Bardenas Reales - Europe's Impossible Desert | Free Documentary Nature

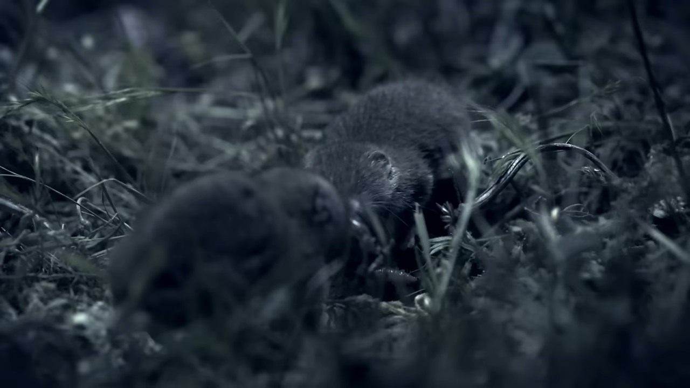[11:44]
The shrew is armed with sharp, venomous teeth. One of the only venomous mammals in the world, the shrew can easily kill a rival in a fight.